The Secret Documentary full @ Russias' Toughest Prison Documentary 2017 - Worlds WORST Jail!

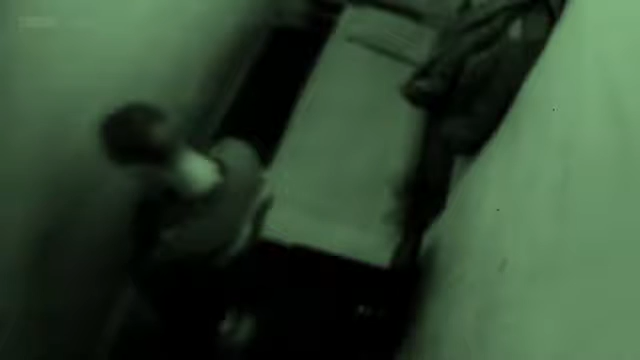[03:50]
Здесь, ну, здесь где-то 5 квадратных, ну, 4, сейчас скажу так, 5 метров квадратных.